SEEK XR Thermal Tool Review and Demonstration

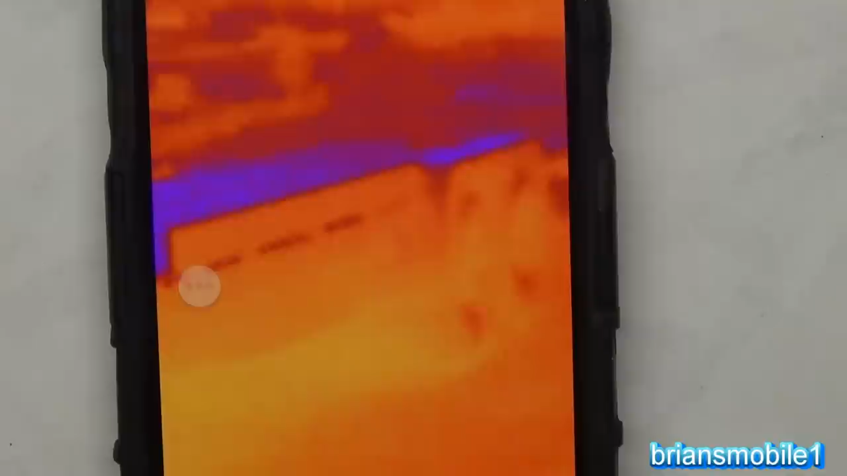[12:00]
This is just the thermal image that you're looking at. You can see the rails on the trailer and the deck. It's really impressive.
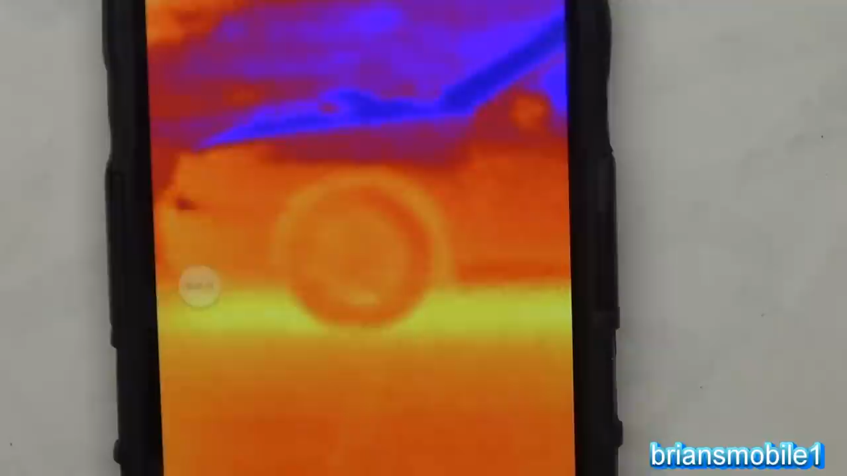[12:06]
There's the front of the Subaru WRX Rex. There's the back. You can see the heat underneath of it.
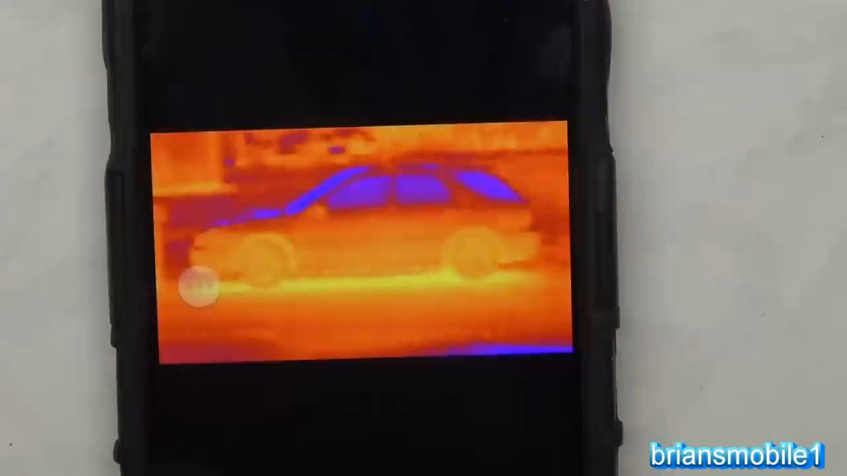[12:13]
You can see the cabin's a lot cooler.
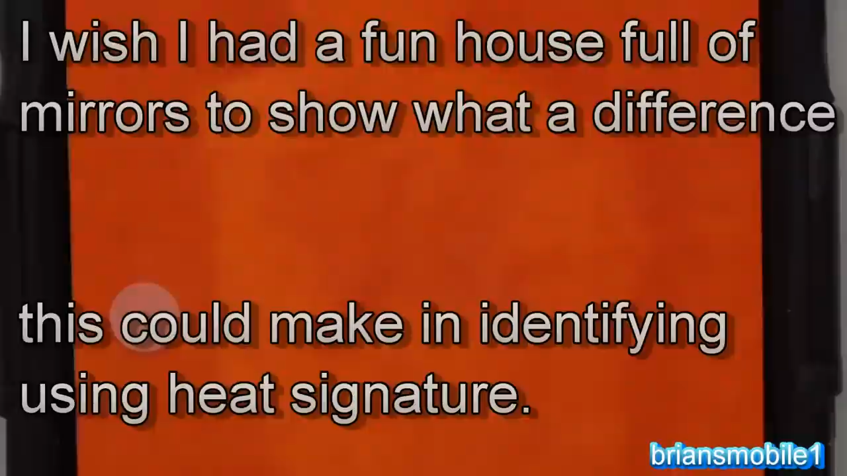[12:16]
So this is her in the mirror. And then you see her in person. There she is.
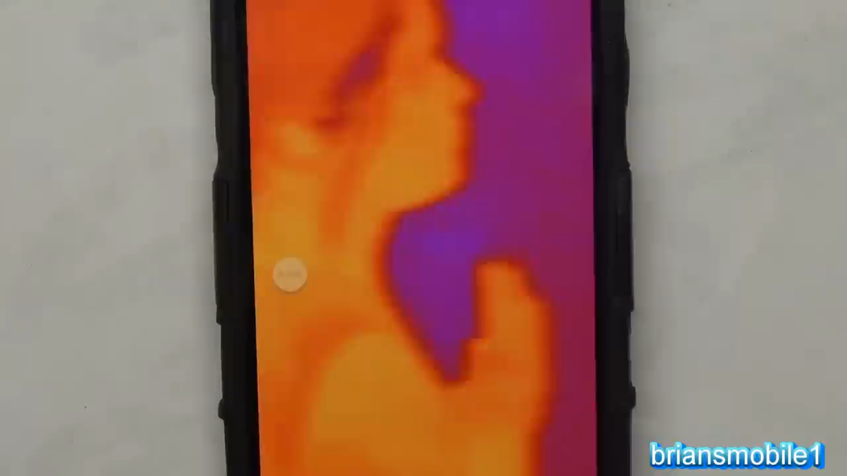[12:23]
And then we're going to go to the sink here.
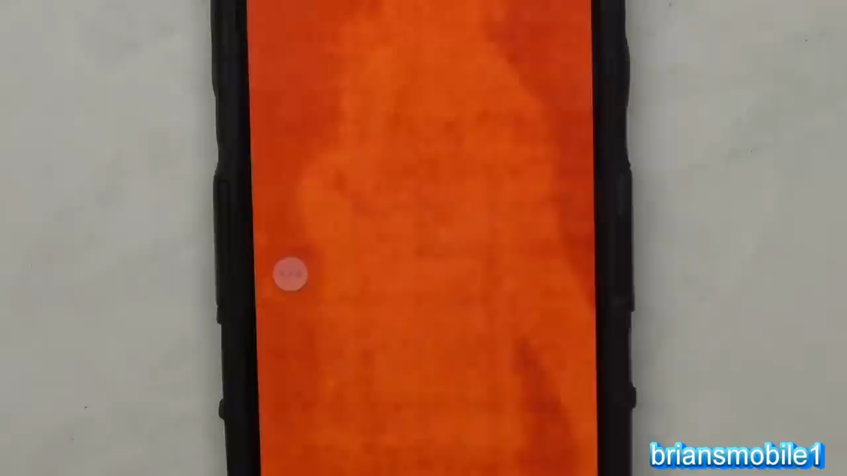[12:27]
I've cued her to turn the sink on to hot water. You can see the hot water pouring into the sink.
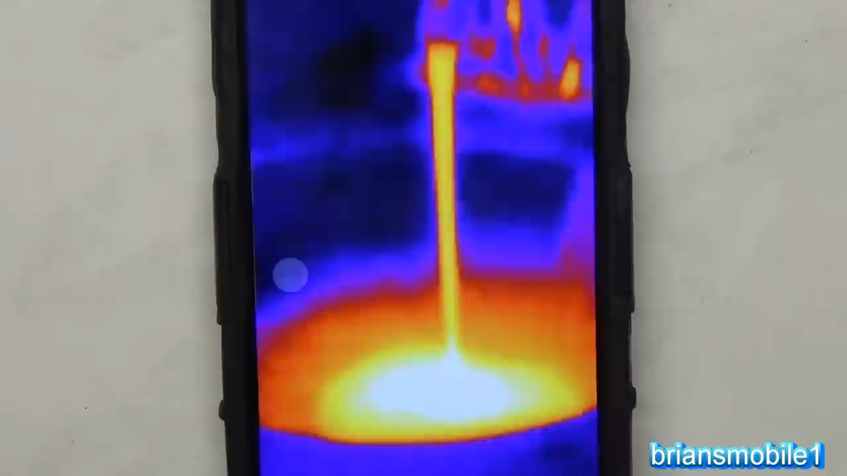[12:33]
And then we'll go below here in a minute and we'll look at the pipes. If you're into doing anything with wildlife,
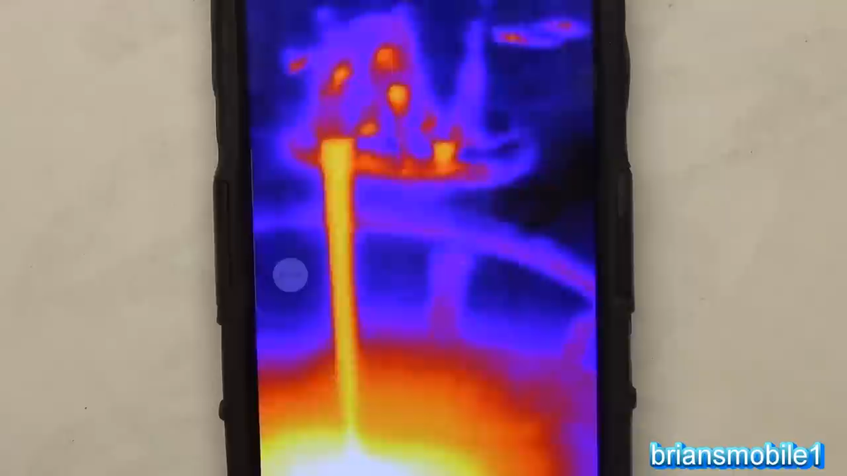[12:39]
whether it's photography, hunting, whatever, obviously this has a lot of advantages. If you're a plumber, this has a lot of advantages. When I went to unclog the drain for my aunt, I should have brought this.
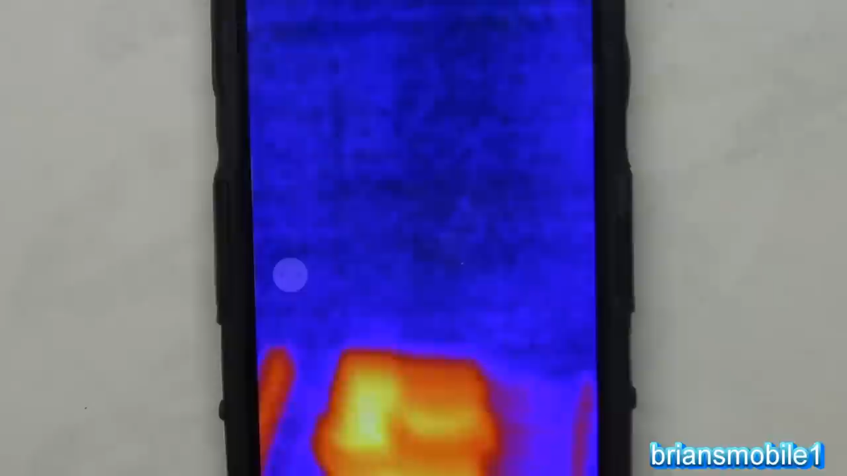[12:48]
I forgot it. But what we would have seen is we would have seen cold water in the thing.
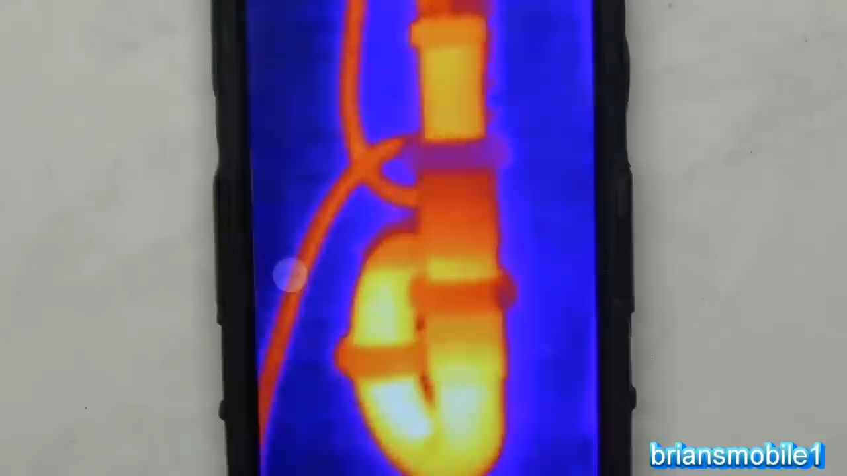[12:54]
You see the little catch elbow here. You can see the hot water in the valve and everything.
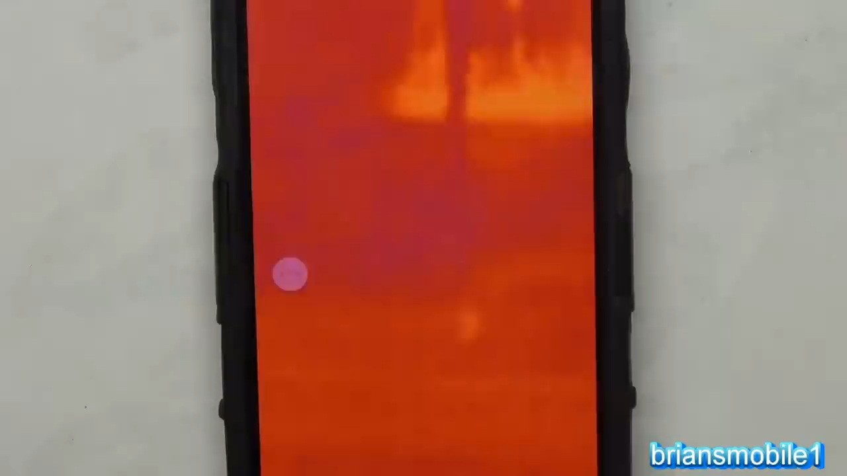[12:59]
Then we're going back up and we've switched it to cold water. You can see the difference. You can see the dark purple color.
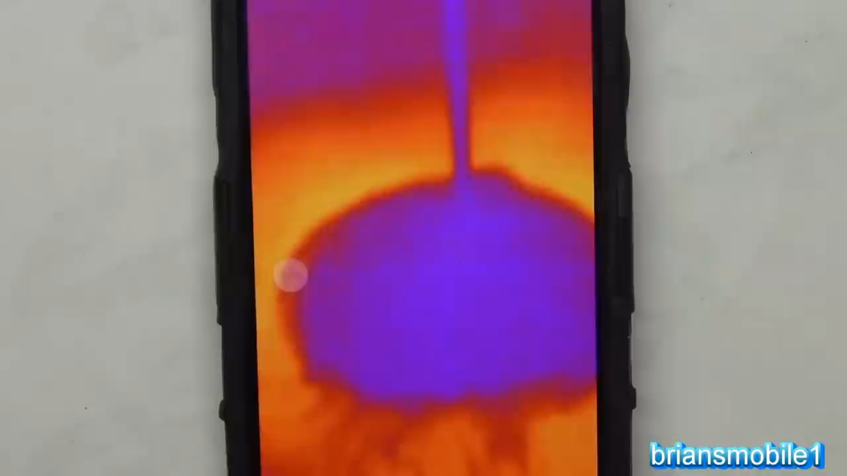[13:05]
Then we'll go back down and watch and see what it looks like. This thing's really fun to play with, but with a little imagination.
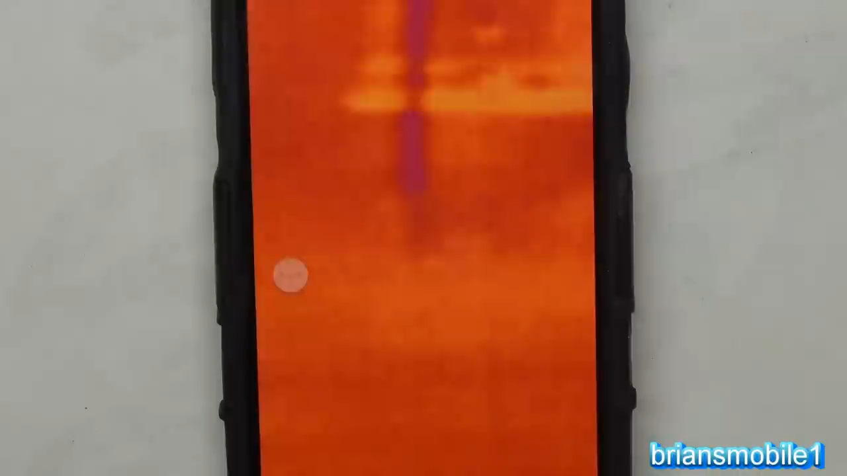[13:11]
And if you're a do-it-yourself renaissance kind of guy like I am, I mean, think of all the applications you could use this on. Again, for using it on a pipe or something. See there's a cold water pipe going up.
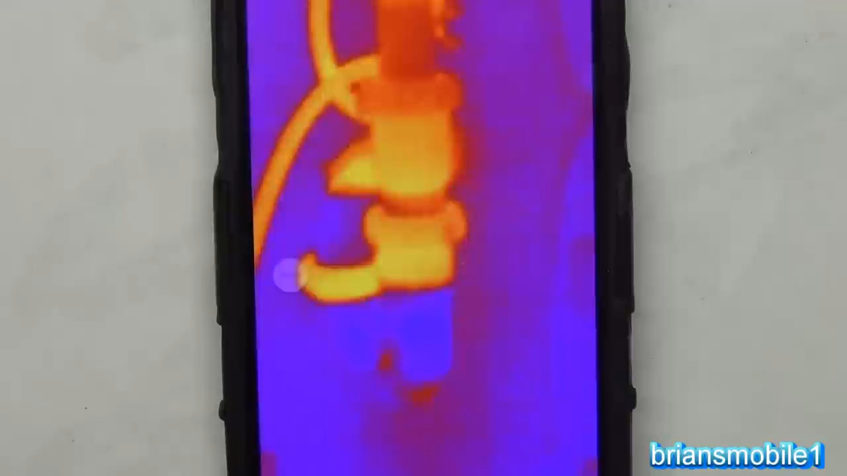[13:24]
You can see that the elbow, the little p-trap there.
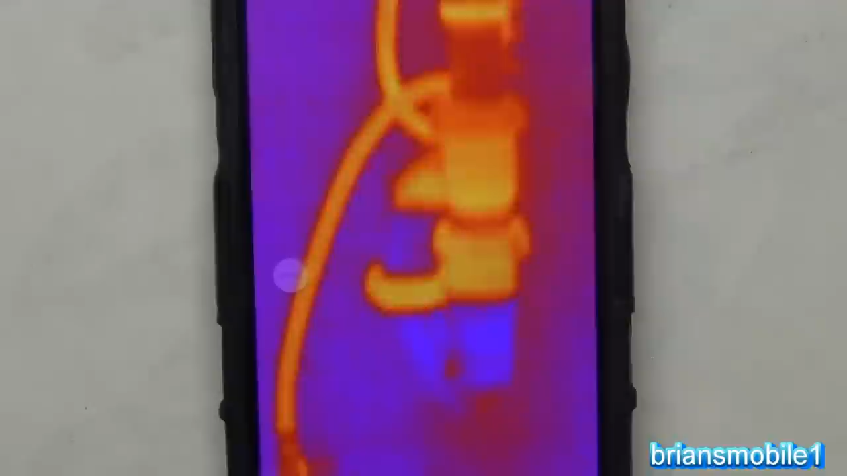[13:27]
This is what my workbench looks like to the naked eye. This is what it looks like with the infrared.
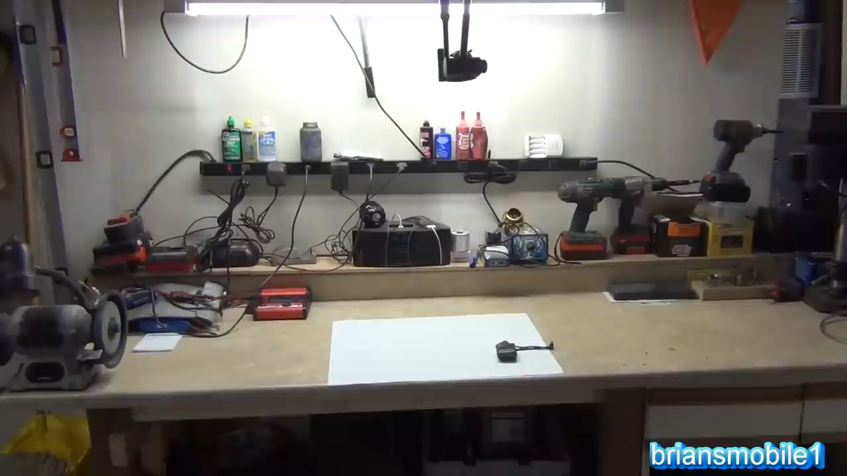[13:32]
You see all kinds of things that are hot.
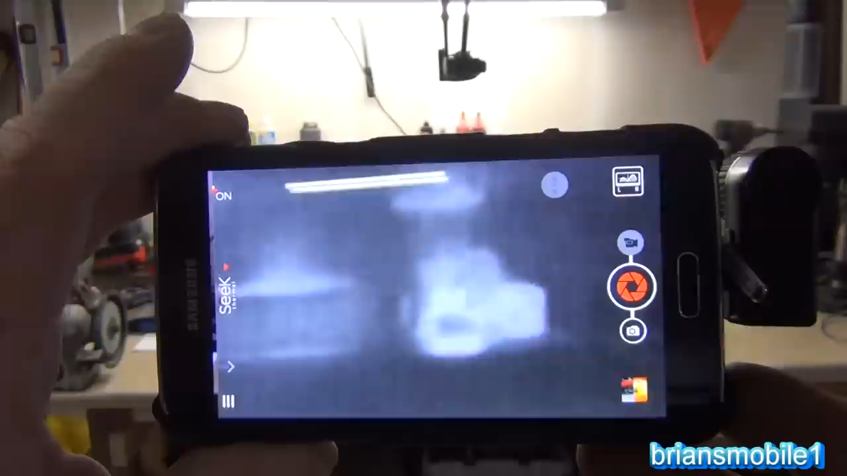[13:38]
So the one on the right is a soldering iron, which I've turned on. And you can see the heat accumulating against the power strip there. I had never noticed that before.
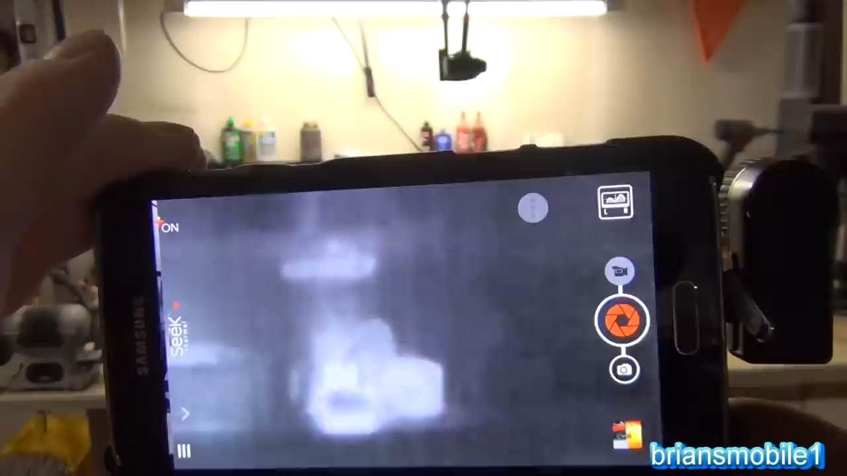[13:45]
And I left it on too long. That's the alarm clock that you see right there.
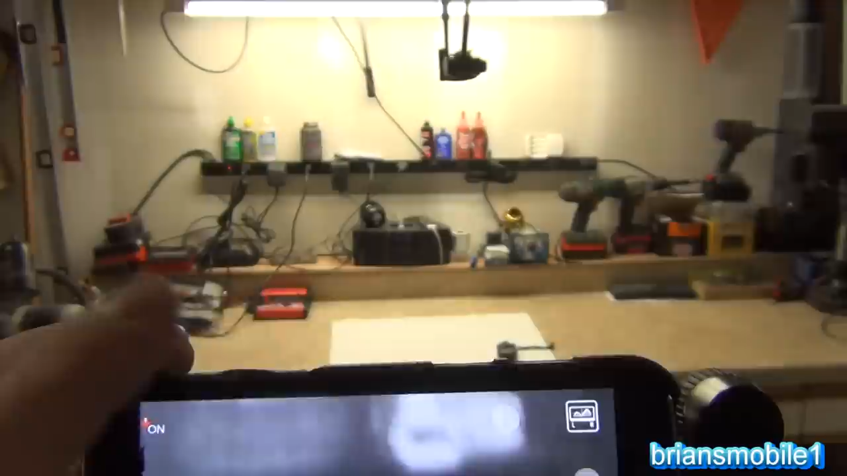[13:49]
There's a charging station. As you go along the workbench, you can see there's a lot of heat on those two plugs. They call those power vampires.
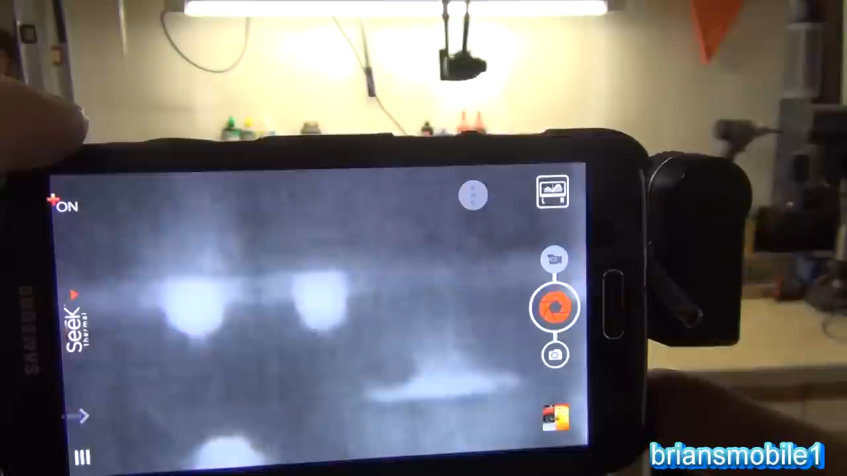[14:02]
Basically, they use resistors, which get hot, in order to reduce the voltage.
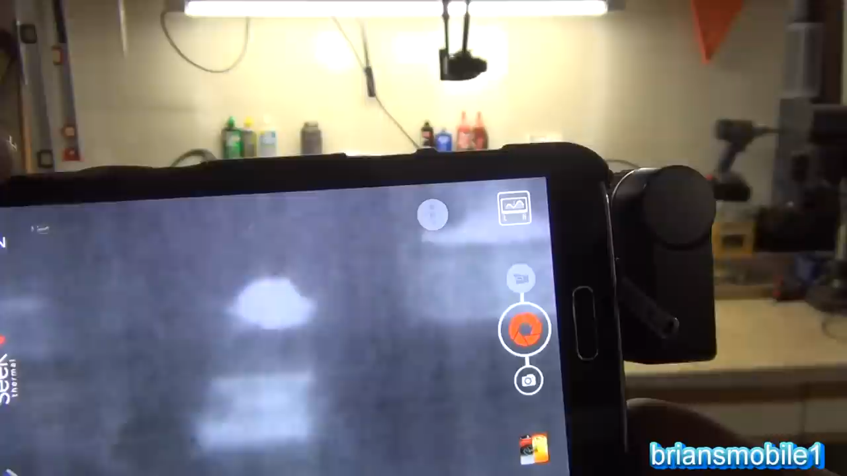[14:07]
Underneath of that is a battery charger with no batteries in it. And another battery charger.